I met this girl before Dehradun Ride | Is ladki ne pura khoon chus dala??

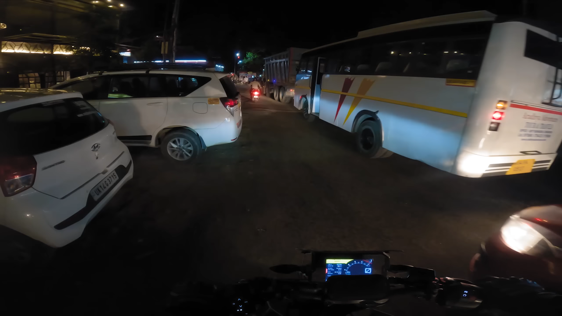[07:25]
यार कितनी अजीब जगह है यार, मतलब कोई बंदा मोड़ भी नहीं सकता गाड़ी यार। यहाँ देखो भाई हद ही होती है, मोड़ने के लिए भी ये करना पड़ रहा है, ऐसे जाना पड़ रहा बताओ।